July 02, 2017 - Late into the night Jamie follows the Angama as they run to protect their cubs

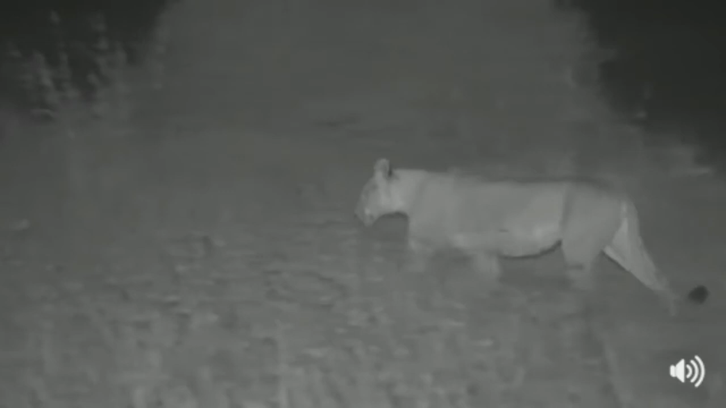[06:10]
Chased off the hyenas. Unfortunately failed to catch a zebra.
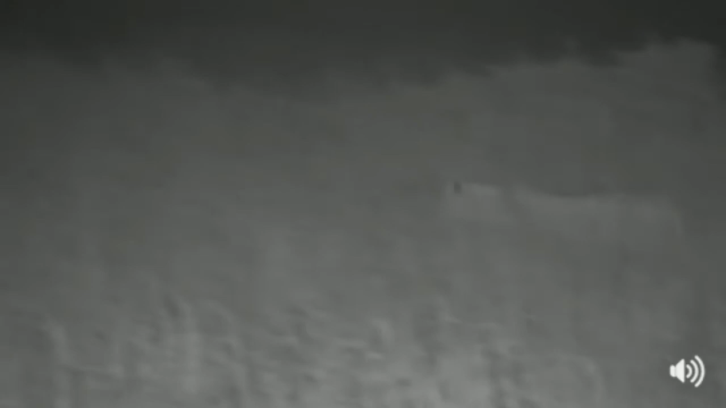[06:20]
There are so many flashing red dots catching my attention. Oh, I think there's one in the road in front of us. A lion cub, I mean. I can see something.
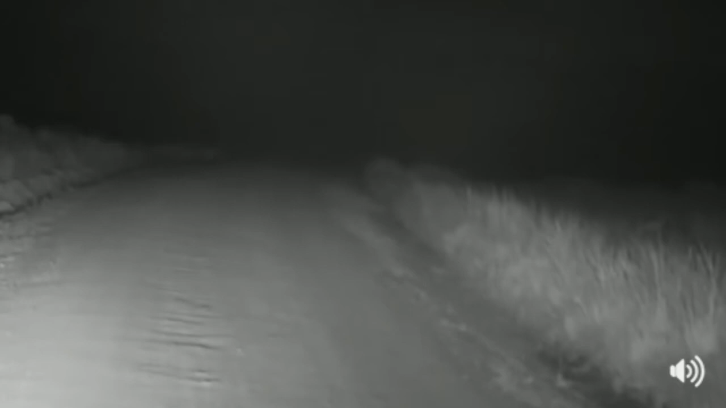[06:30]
There we go. Off to the left a little bit. There. Here we go. Hello, little one. It's okay. Mom's coming to find you. Leslie, yes, absolutely. A pride of lions could go after a hippopotamus. You'd need more lionesses than we have here, I would say. And generally speaking... Oh, sweet. Look at this reunion. Or she might walk right past it.
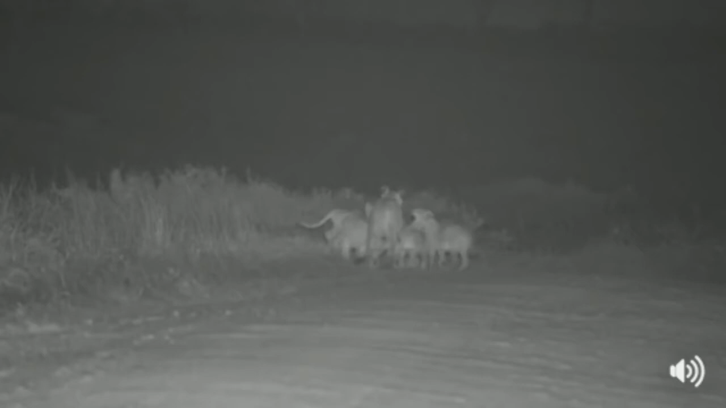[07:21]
You're okay. The hyenas didn't get you. All seven present and accounted for. The other three little ones will be safely tucked away. They won't be bold enough to come out like this. Here you go. Let's get a bit closer to them.
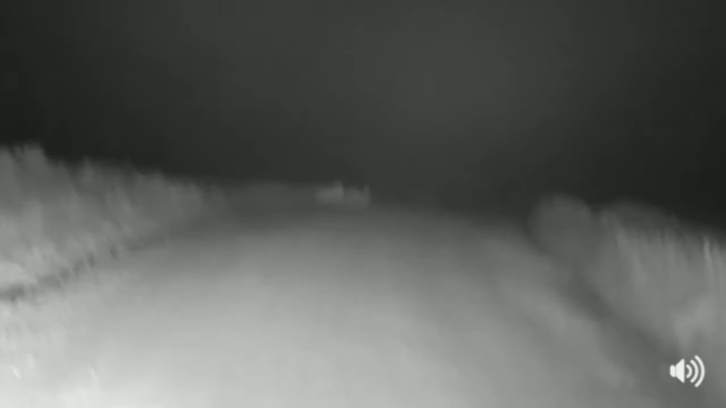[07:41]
It's always difficult because whenever you watch them hunt, you're willing them to succeed without really wanting to wish death upon some poor, hapless creature. And then you remember all those little hungry mouths to feed and why they have to just keep going.
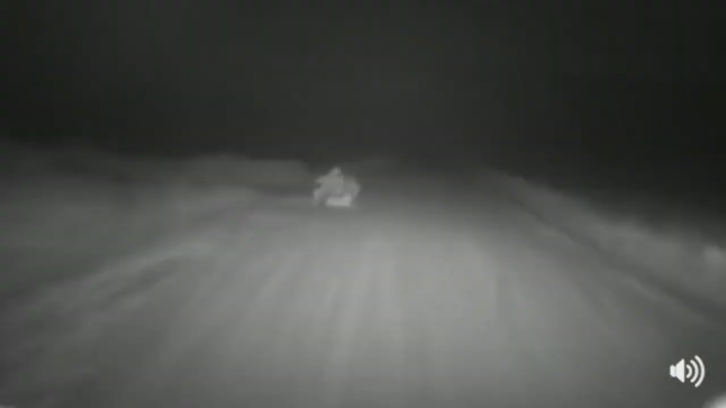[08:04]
There we go, guys.
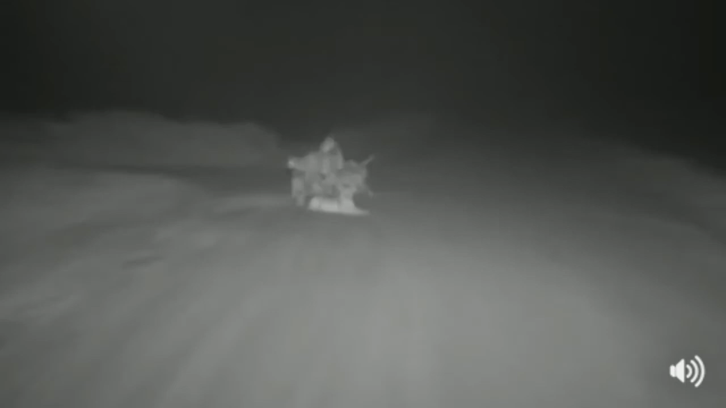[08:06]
Hello. Making little sounds of happiness and contentment.
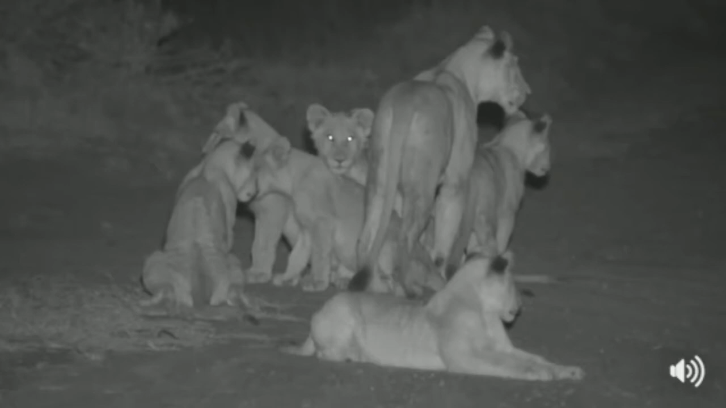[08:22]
I've heard faces of the male at the back. They've heard something else. I'm just going to see if I can check.
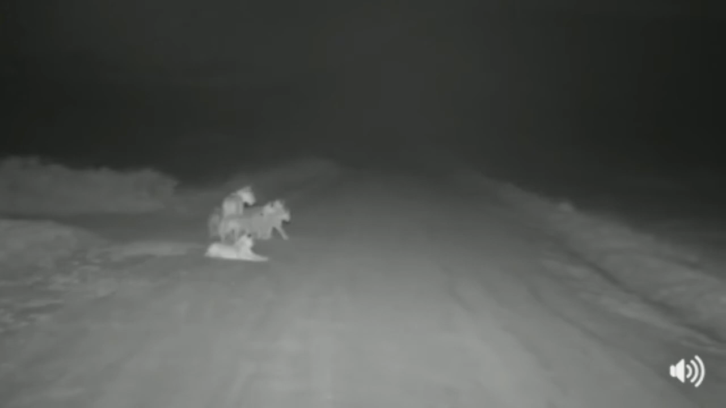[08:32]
It sounded like an alarm call. It looks like there's another lioness on her way back.
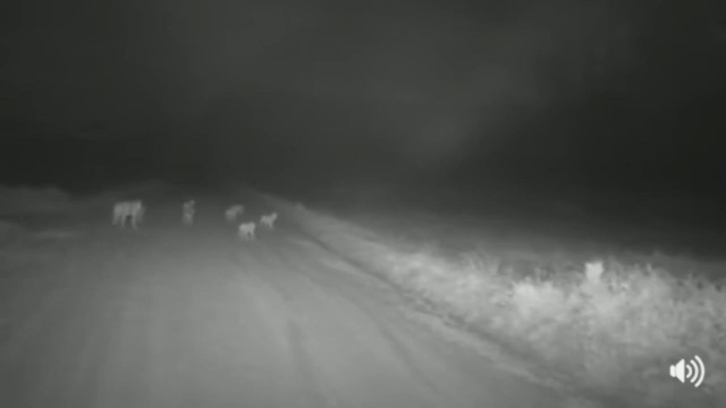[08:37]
I think that's what that is. Yep. Judging by the way that all of the cubs have dashed off, I think that's a relatively safe assumption. Hey, there's mum. Happy little cubs. All hyenas are chased away.
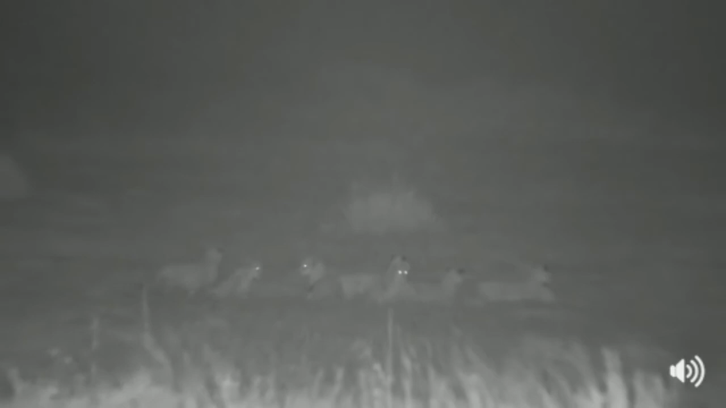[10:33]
Yep. All seven there. Settled and safe and impossible to get to. I think there's another lion off to the right of them. It's either a lion or it's a hippopotamus. Oh, it's a lion. It's a male lion. So not a hippopotamus at all. Where did you come from?